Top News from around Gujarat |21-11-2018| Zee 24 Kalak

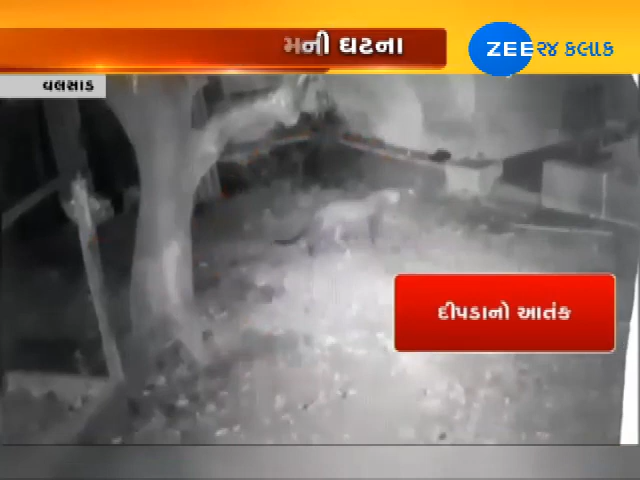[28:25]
એક પરિવારનો શ્વાન 2 દિવસથી ગુમ થયો હતો,
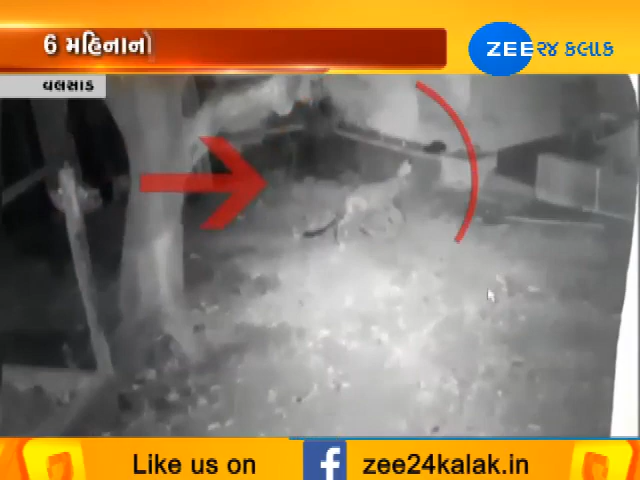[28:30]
ત્યારે મોડી રાતના સીસીટીવી સામે આવતા પરિવારને જાણ થઈ કે 6 મહિનાના શ્વાનનો શિકાર દીપડાએ કર્યો હતો.